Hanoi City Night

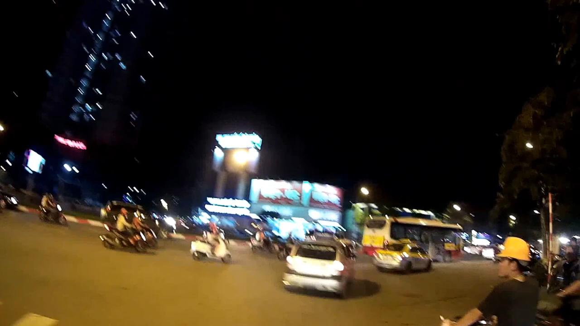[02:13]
Đây cầu vượt sang láng này, cầu vượt sao đến em được chở chưa? Hả? Không, không có ở dưới đây rồi.